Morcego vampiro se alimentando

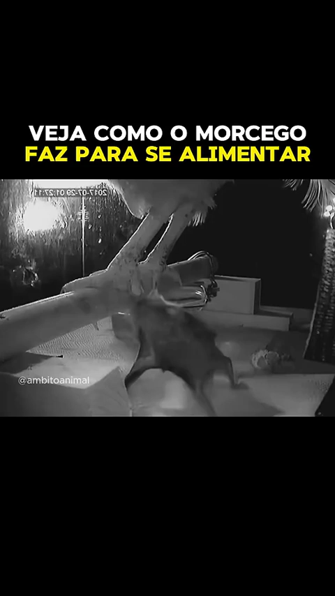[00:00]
Essa morcego vampiro é realmente muito astuta. A galinha estava deitada tranquilamente em um poleiro, dormindo, quando o morcego vampiro aproveitou a oportunidade para se aproximar sorrateiramente por trás, com planos maliciosos.
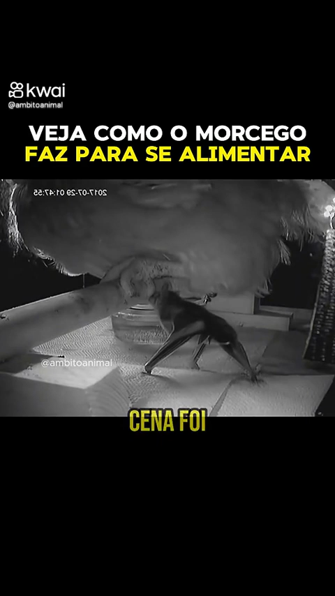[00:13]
Toda a cena foi capturada por uma câmera de segurança. Ele se esgueirou por baixo da galinha e mordeu levemente para abrir uma pequena ferida, iniciando sua festa de sangue.
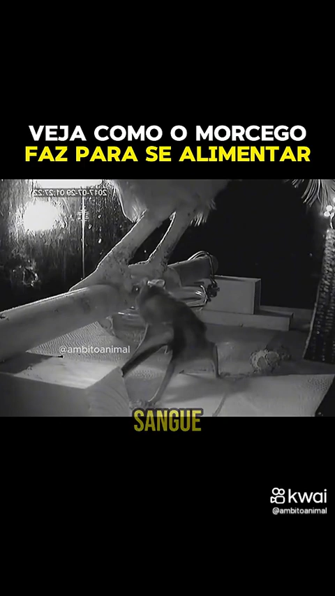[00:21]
No início, a galinha sentiu um leve desconforto e mexeu a pata, como se quisesse se livrar daquela sensação estranha. Mas o morcego vampiro já tinha tudo planejado.
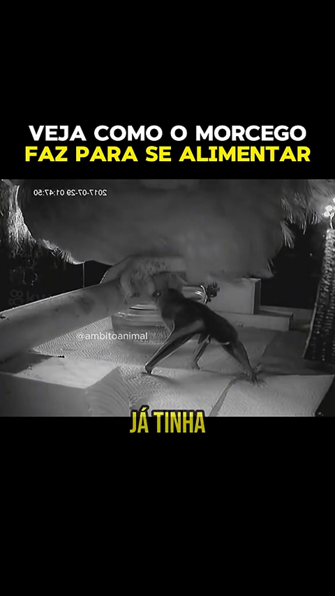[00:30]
O veneno em sua saliva, que é uma toxina capaz de paralisar os nervos, foi injetado na ferida da galinha, fazendo-a perder gradualmente a sensação de dor.
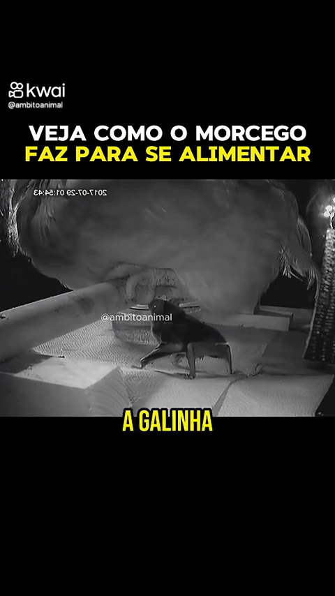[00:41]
Nesse momento, a galinha parecia ter sido enfeitiçada, caindo em um sono profundo.
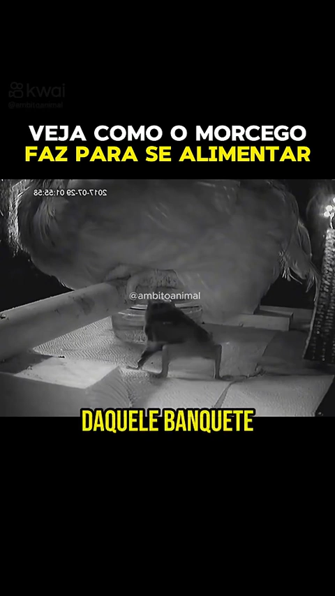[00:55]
Ele era tão astuto que até mesmo ao se coçar,
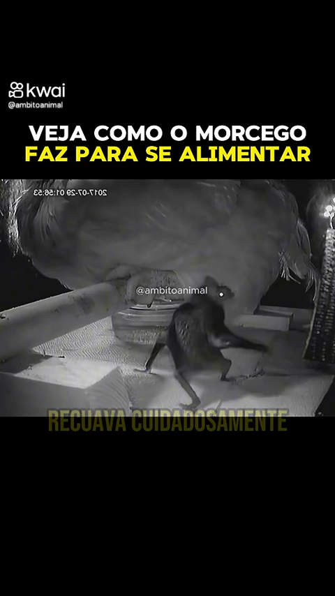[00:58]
recuava cuidadosamente alguns passos, olhando ao redor para garantir que não acordaria a galinha e comprometeria sua refeição.
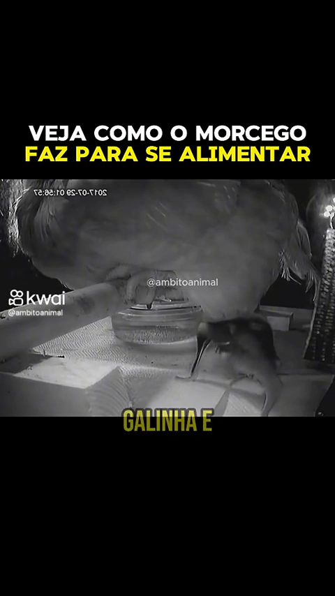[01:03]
Enquanto isso, o sangue da galinha gotejava ocasionalmente, e conforme a noite avançava,
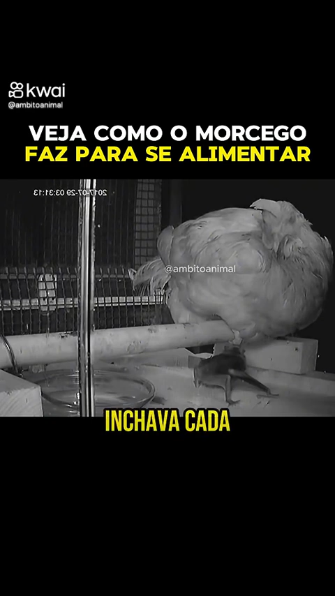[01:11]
o estômago do morcego inchava cada vez mais, enquanto o corpo da galinha se tornava cada vez mais fraco. Esse ser vil é implacável. Qualquer ser vivo é alvo de sua sede de sangue. Desta vez, ele fixou seu olhar em um boi desavisado, que se tornou seu alvo da noite.